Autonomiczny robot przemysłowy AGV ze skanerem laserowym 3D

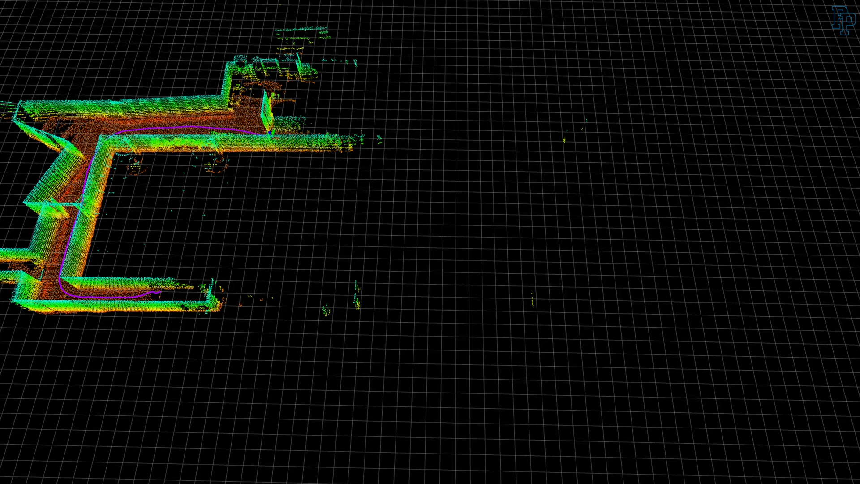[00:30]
Tak stworzone mapy nie zawierają informacji o przeszkodach znajdujących się powyżej lub też poniżej poziomu montażu sensora, oferując ograniczony poziom bezpieczeństwa podczas ruchu.
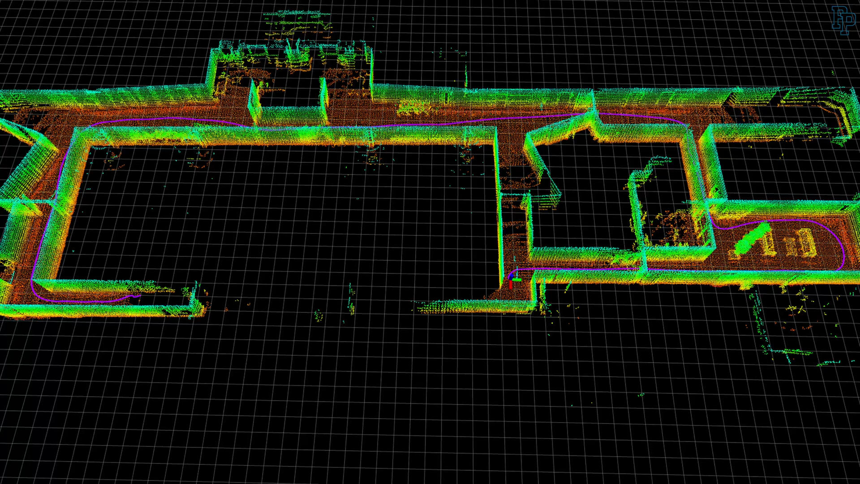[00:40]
Nasz system składający się ze skanera laserowego 3D, komputera oraz odpowiednich algorytmów umożliwia utworzenie map 3D.
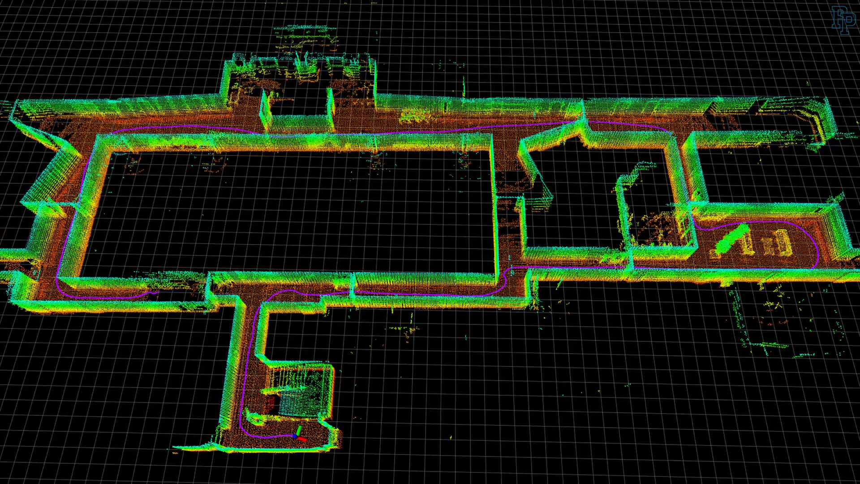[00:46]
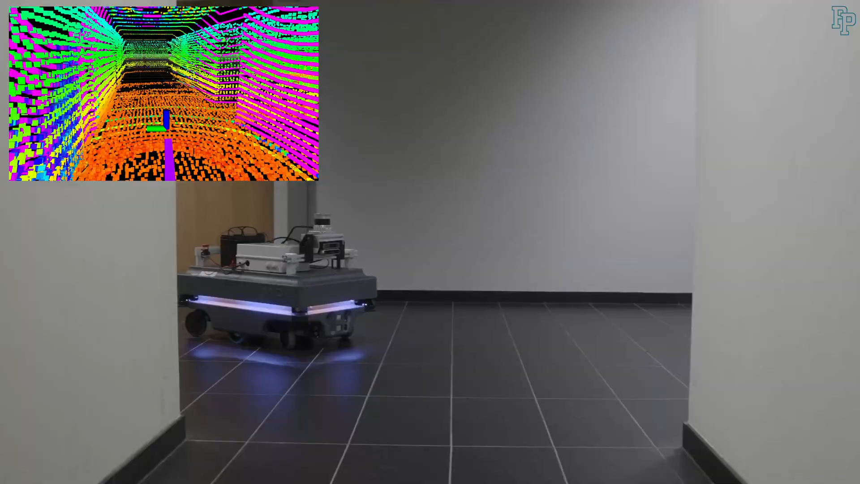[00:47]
Mapa 3D świata zawiera dokładną informację o
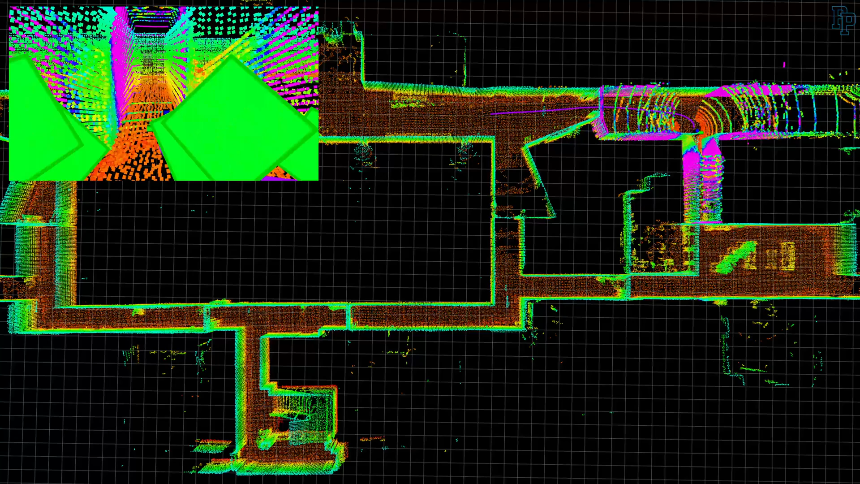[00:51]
przeszkodach lub obiektach na dowolnej wysokości w otoczeniu roboty.
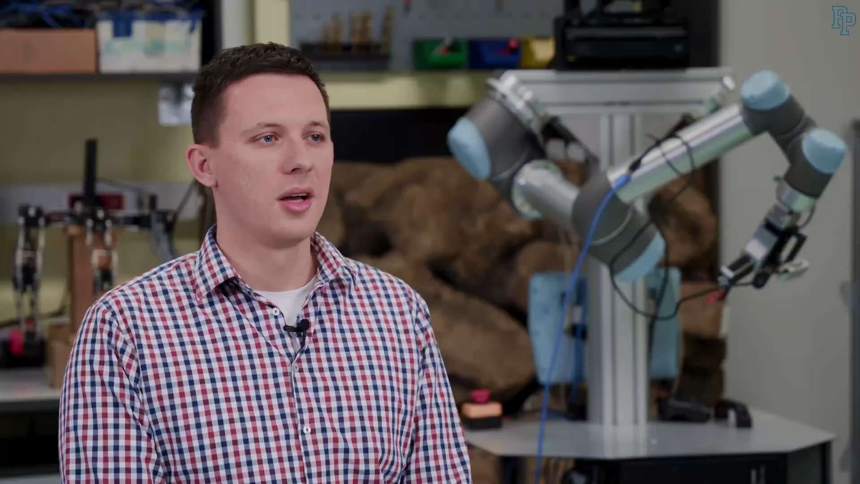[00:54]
Podczas pierwszego przejazdu instalacyjnego system konsekwentnie łączył zyskane pomiary w celu stworzenia spójnej mapy całego obszaru.
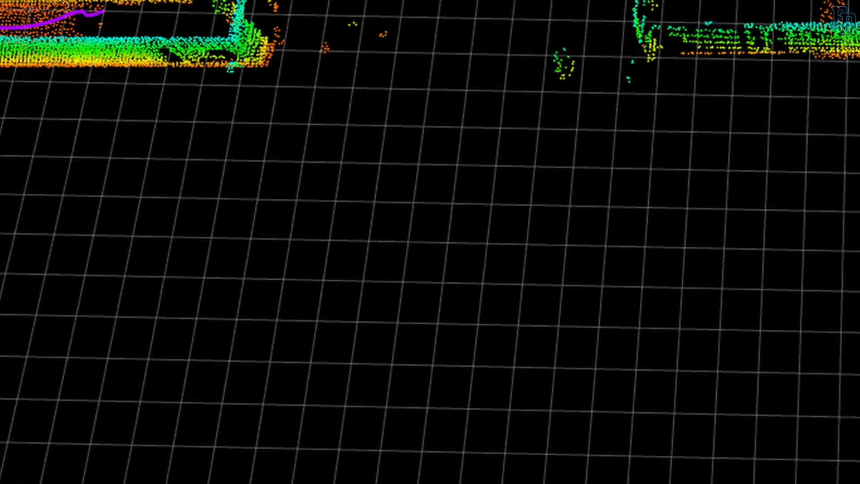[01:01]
Wszelkie niedokładności są korygowane dzięki możliwości poprawy historii ruchu robota w momencie powrotu do raz już zaobserwowanego obszaru środowiska.
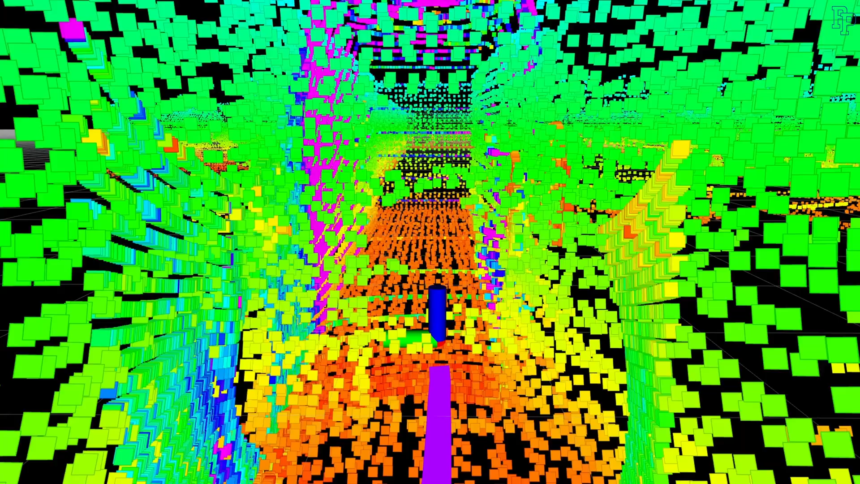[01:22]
a następnie śledzenie jego położenia w czasie ruchu,